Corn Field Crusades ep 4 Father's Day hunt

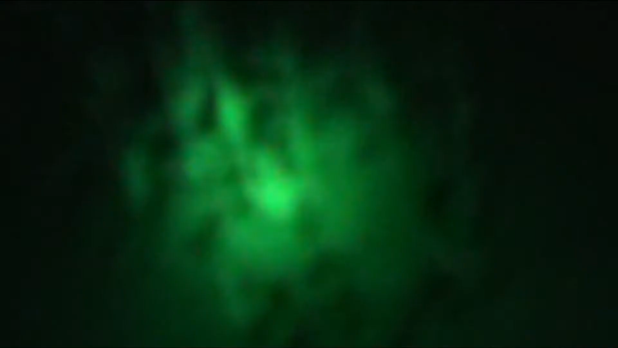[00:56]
We just got started. Pablo's got something.
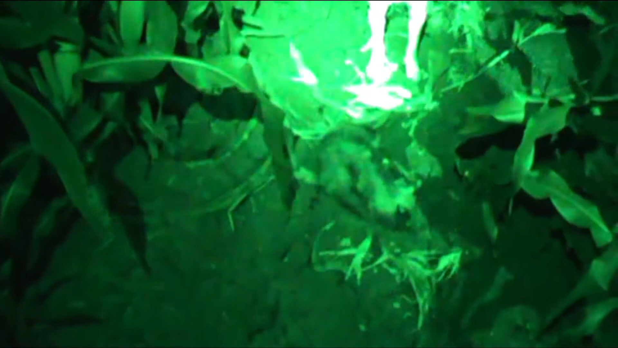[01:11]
Alright. Old Snapchat right here is going to try and shoot out a coon.